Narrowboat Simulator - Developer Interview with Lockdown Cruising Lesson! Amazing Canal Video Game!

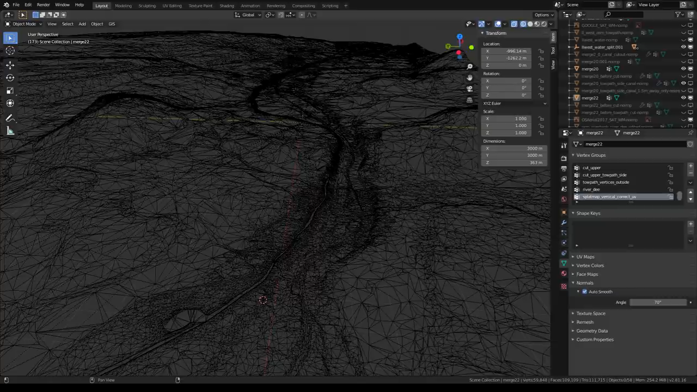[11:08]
roughly in this case one by one meter you get the height and so you know